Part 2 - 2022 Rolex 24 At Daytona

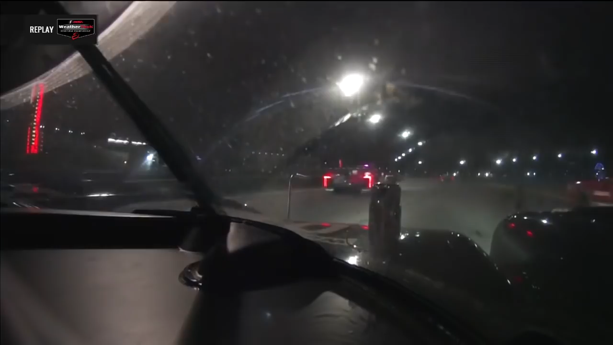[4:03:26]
to take to the oh did he run into the car in front and then had to lift off and it was that severe